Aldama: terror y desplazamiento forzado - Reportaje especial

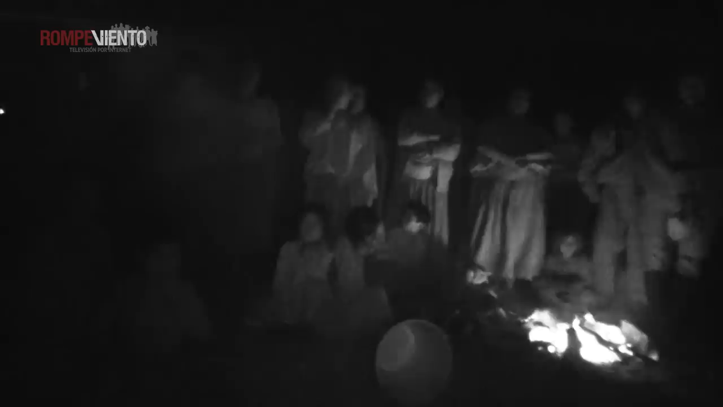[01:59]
Por eso pedimos al gobierno, como ya han dicho las demás compañeras, pedimos a que solucionen el problema, porque desde antier que hemos abandonado nuestras casas, no hemos podido sacar nada de ahí. No tenemos con qué mantener a nuestros hijos.
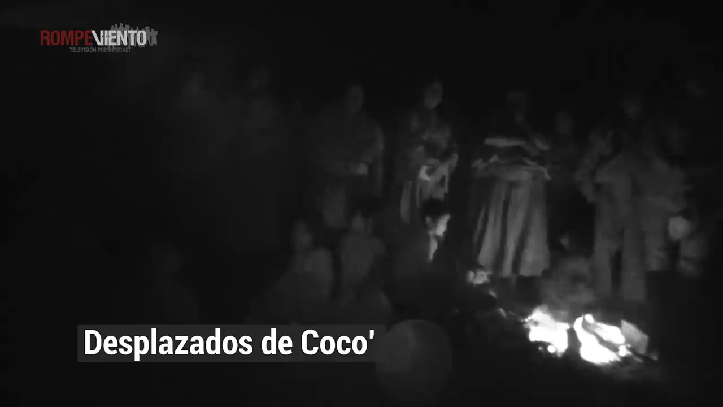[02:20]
No hay agua acá para lavarle la ropa. Si estuviera claro del día, ustedes se darían cuenta de cómo están nuestros hijos. No le podemos cambiar de ropa ni lavarle, porque acá no hay suficiente agua. Solo nos mantenemos para sobrevivir y casi no tenemos nada, porque tampoco podemos ir a comprar algo de lo que podamos comprar, porque están acechando lo de Santa Marta en el otro lado del río. Rompeviento TV pudo constatar in situ que las balaceras son intensas y continuas.